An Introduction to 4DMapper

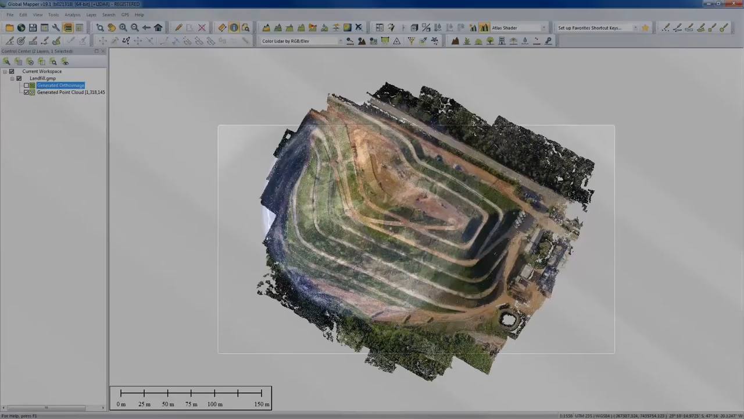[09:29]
This is an example of a point cloud. This point cloud specifically happens to be one that was generated within the application in a new tool that was recently introduced for generating dense point clouds from UAV images. It applies the principles of photogrammetry to generate a point cloud. It's not a LIDAR file in the traditional sense, but ultimately you can do a lot of the same things with this point cloud. You can see visually we have each point in this point cloud has an RGB value, so it's displaying in a photorealistic visualization.
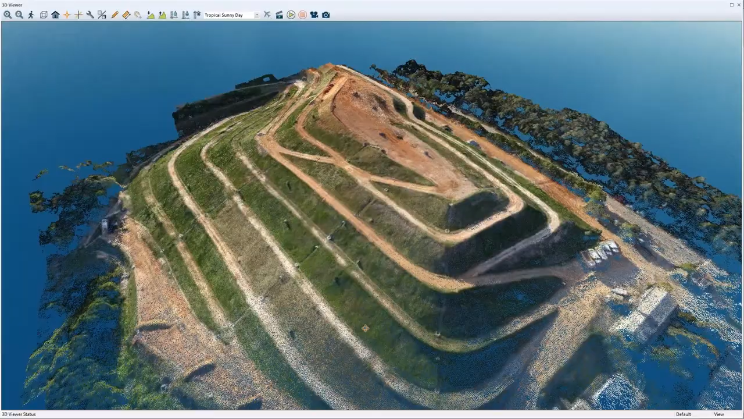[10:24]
The 3D viewer, basically, as the name implies, will give you a three-dimensional perspective, an interactive perspective of any 3D data. Here we're looking at the same point cloud now obviously from an oblique perspective, and we can tilt and we can pan it around. We could, if we had time, demonstrate a fly-through tool that we can actually use to create a movie flying through the terrain or flying through. In this case, the point cloud.
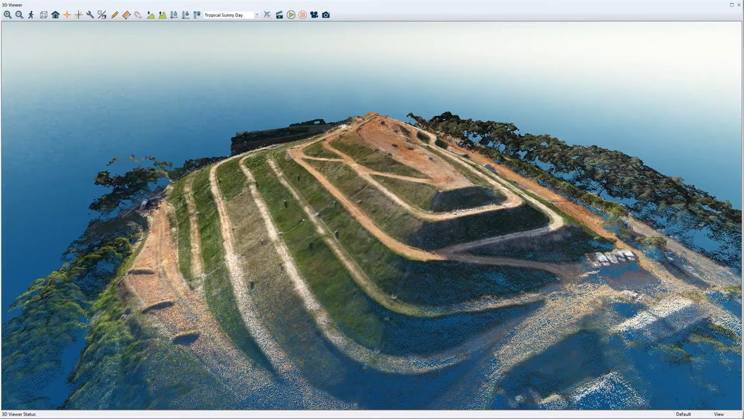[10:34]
Visualization is important, and obviously that's a key part of what we have here in Google Mapper. Another really interesting tool when you're dealing with data like this is using our profiling function.
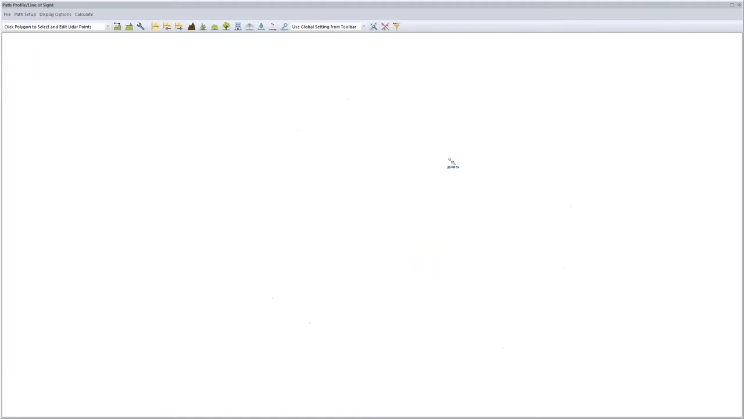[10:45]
Now, this is going to bring up another window. It's a little bit larger. Let's bring it down in slightly.
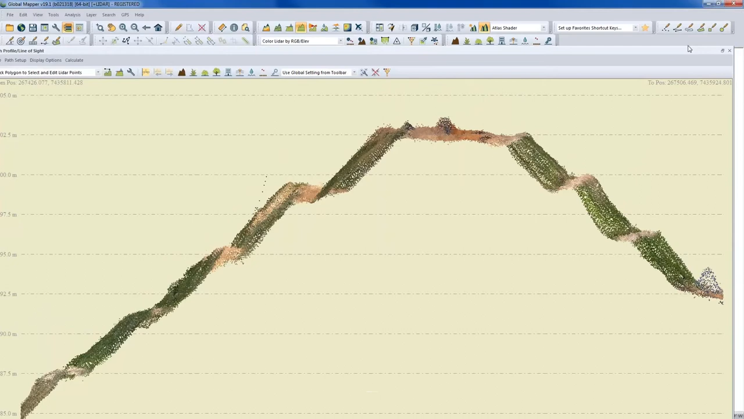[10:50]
I'll just reduce the size of the window. In fact, it's a dockable window. If I wanted to dock it in the interface, I could do that, but we'll just leave it like this. Now, what we're looking at here is a cutaway cross-sectional view based on the line that you see here. You're seeing now what the terrain or what the underlying ground model looks like from a lateral perspective. The pink area basically represents the swath through which I'm actually looking at the points. This kind of, again, gives us a cross-sectional view.
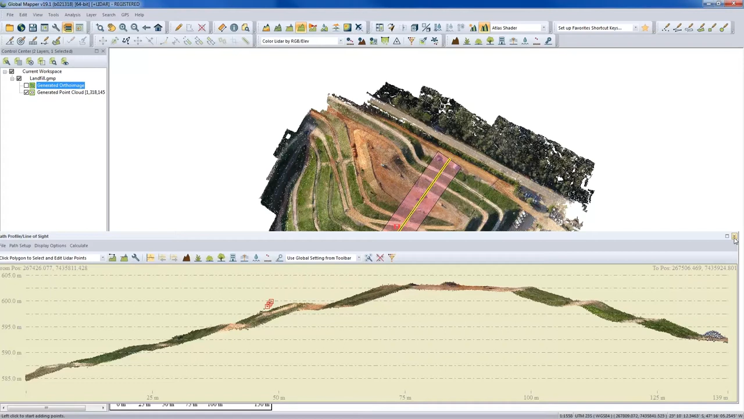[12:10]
And obviously I'm able to do that from this side perspective, from this profile perspective, because I can easily isolate anomalies such as you're seeing in this case. Now, as a raw material, this point cloud doesn't really have any value. There's no intelligence in the data. In fact,
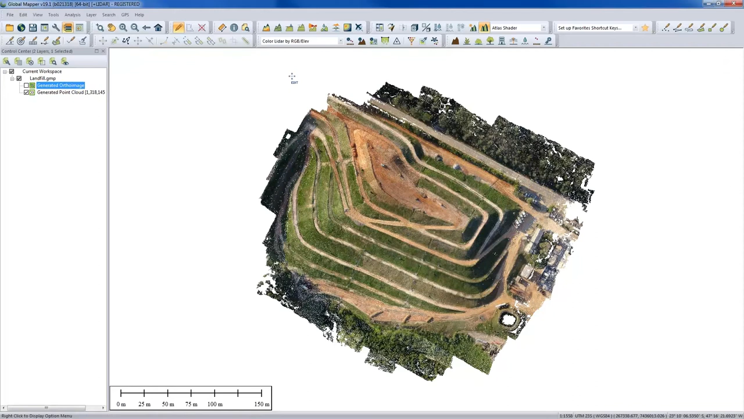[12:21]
if I change the visual characteristics of this point cloud to render the points based on their inherent classification, it comes out as gray. Now, I don't have a legend displayed, but if I did, that would imply that all of these points are unclassified. And from the RGB values that we saw when we looked at the initial view, we know that there are trees, there are a few buildings to the side, I think there's a few vehicles as well, cars or trucks. So if I was to generate a surface from this point cloud, it would give me a lot of strange anomalies. We would need to do some cleanup, obviously, in order for that ground model to be more precise.
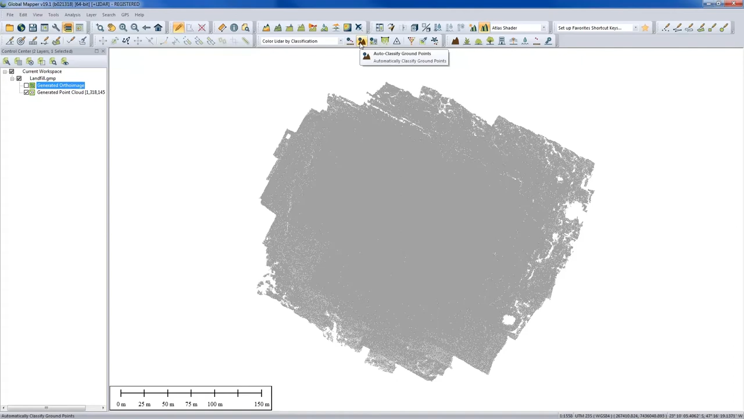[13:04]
So one of the tools that we've introduced and one of the most powerful functions within the application when working with point cloud data is the ability to identify and reclassify points that are likely to be ground. I'm going to spend a lot of time going through the particulars of the settings in here. I believe my settings such as they are are as they should be.
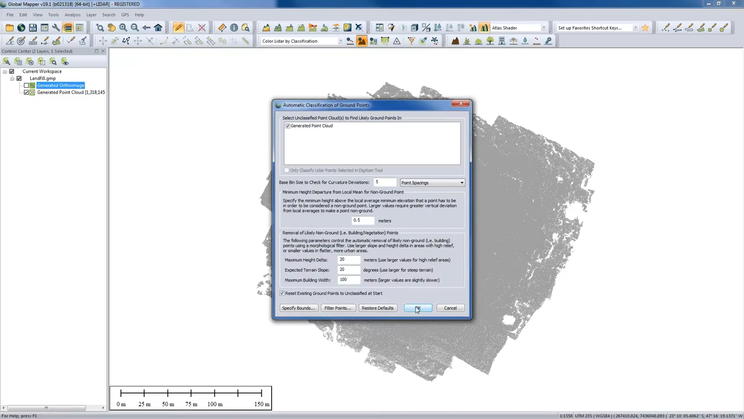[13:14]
I'm simply going to click OK with these established, and hopefully we will see that the visual display of this point cloud has changed, and it has identified through a specific algorithm that identifies the geometric patterns within this point cloud, those points that are likely to be ground, removing or ignoring those that are non-ground buildings, high vegetation, things like that. But it's with a high level of confidence now that I can generate a surface, knowing that it likely represents bare earth.
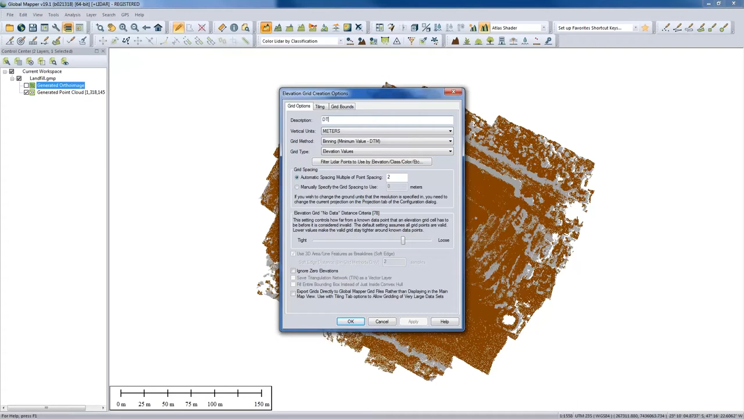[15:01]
A few other settings in here, once again, I'm going to ignore. But again, the consequences of this process are going to be the generation of a terrain surface or a DTM. I'll just call the new layer that I'm about to create DTM. We'll click OK, and it shouldn't take too long. And you will see, if I look over here on the left side of my screen,
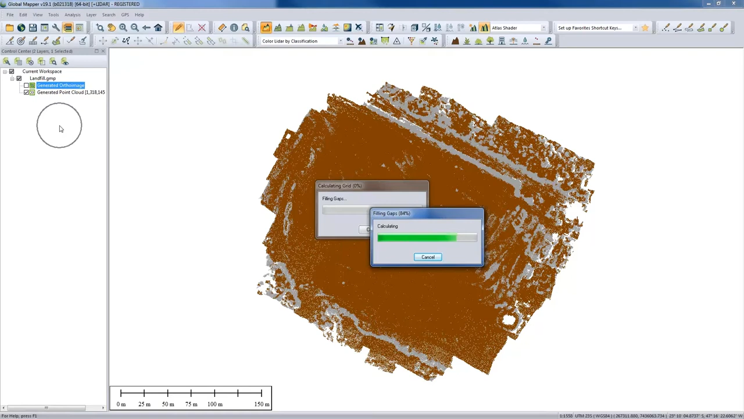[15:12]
we have our layer management component, what we call our overlay control center.
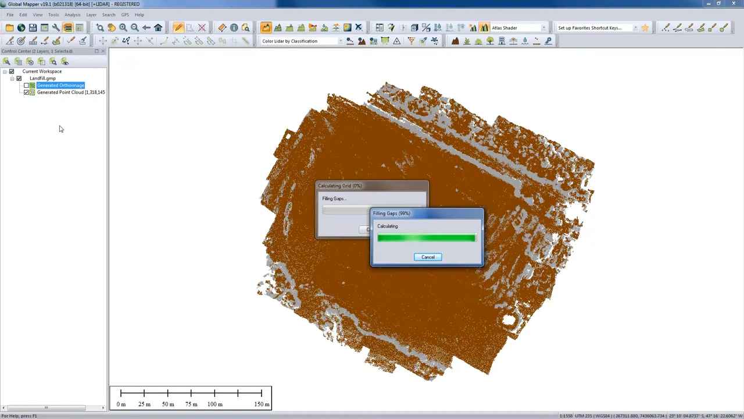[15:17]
And hopefully within a second or two here, we will see a surface model. And there we have it. So that surface model was generated. Oh, I just realized I forgot to filter, but let's pretend I did. I left the unclassified points in there. But don't do what I do. Do what I say. If I was doing this in the real world, I would have removed the non-ground points that we had identified, obviously, to give me a more precise model. In truth, with the binning process that we established and looking for the local minimum, it likely removed quite a few of those anyway.
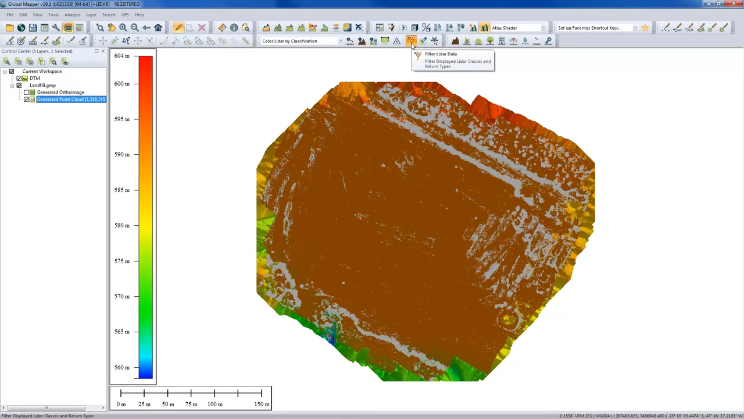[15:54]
But the filtering process, we can initiate a couple of ways. We'll just go back a little bit and show you how that would have worked. Simply remove the unclassified or, even better, just enable the ground and no more.
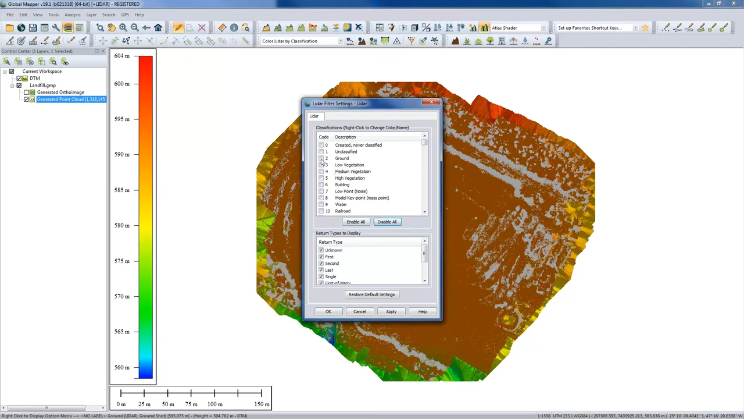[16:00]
And there we go. Now, if I had done this first, we probably had a more precise model. But let's assume I did. What we're ending up with now is a surface, a raster surface. Once again, we can look at this in our 3D view.
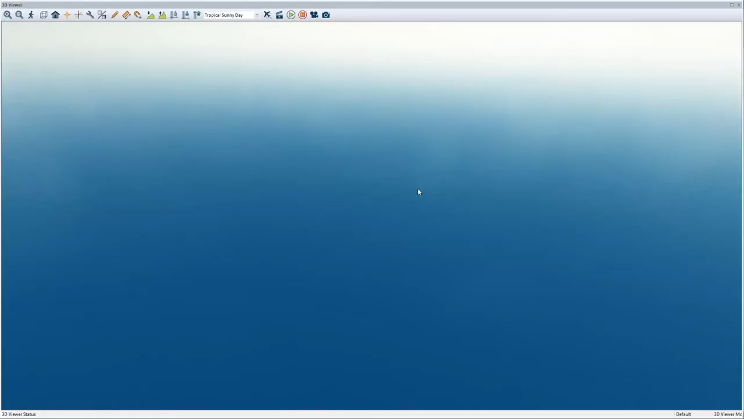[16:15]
And this is one of the benefits if you're looking at this type of technology. Obviously, we have a visual representation here. And very often, for a lot of the analysis procedures, initial visualization is a critical part, a critical step in that process. How accurate is the data? Are we seeing anomalies?
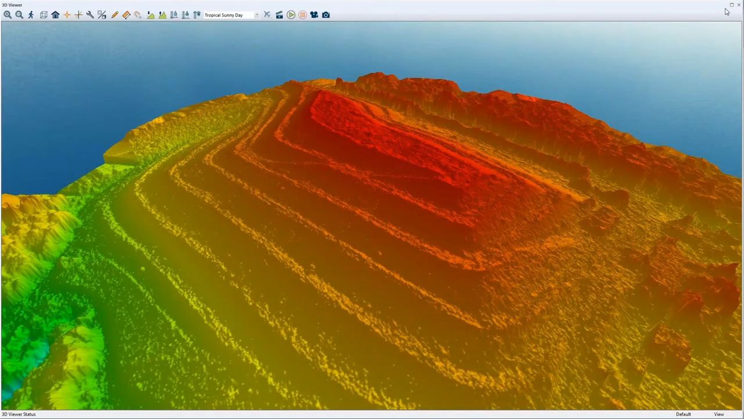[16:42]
Quite clearly, if I'm working in this area, I can make an assessment or judgment as to whether it accurately represents the area that I'm interested in mapping. So visualization, obviously, from a 3D perspective will help that. Or, again, profiling, cross-sectional views will help as well. We have a couple of options for generating profiles. One, as I quickly demonstrated, is just simply a single line cross-section. But we have another function that will let us generate what we call a series of perpendicular profiles. I'm going to initialize that process right now. Each of these profile views is 50 meters long. Let's put that up just a little, maybe to 75 meters. And I'm going to create a profile view every 1 meter.
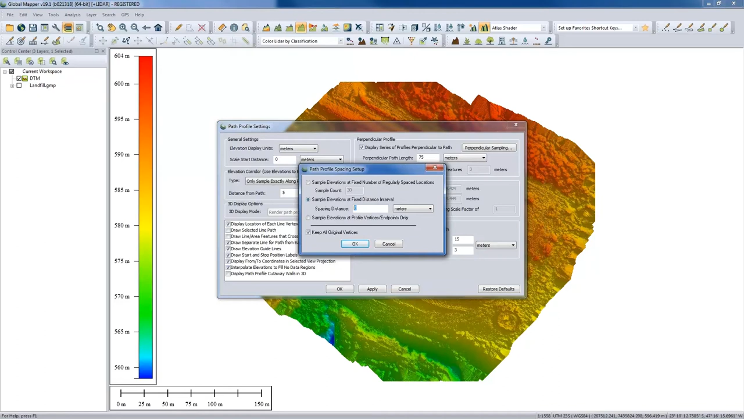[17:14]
Now, you'll see the consequences of this in just a second. And we'll click OK. I'm going to draw my line now. You'll see when I draw my line, it's a single path line, but it's also got a perpendicular line. And it's that perpendicular line that I'm seeing right here. In fact, I can transition through the terrain now in 1 meter increments to get a better perspective of the lay of the land, so to speak. So it's just another visual perspective. I'm just clicking the arrow here on the toolbar just to transition through those various views.
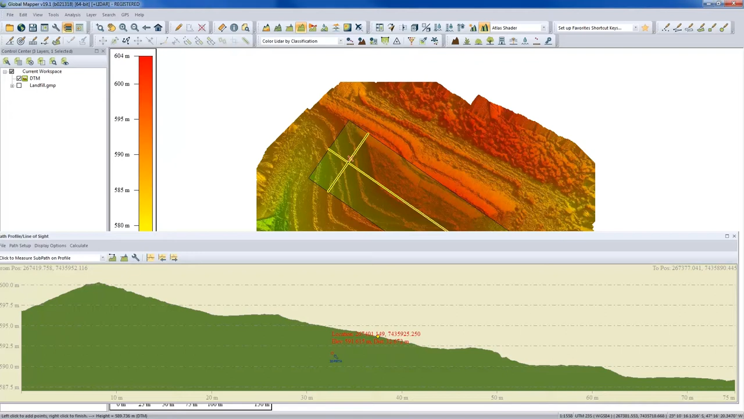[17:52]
And you can see, again, it gives me a nice visualization from a lateral perspective. We're dealing with terrain now. We're not dealing with points as we did before, so it's a cutaway of the terrain. So a couple more things I want to show you just by way of introducing the application before we hand over to the folks at 4D Mapper. One of the common uses of Global Mapper, and certainly when working with terrain, is simple contour generation. Very simple process, generating contours. And I believe we may see this in 4D Mapper's context as well, how they've automated this process in the cloud, which is really, really cool. But here I am. I'm in the interface.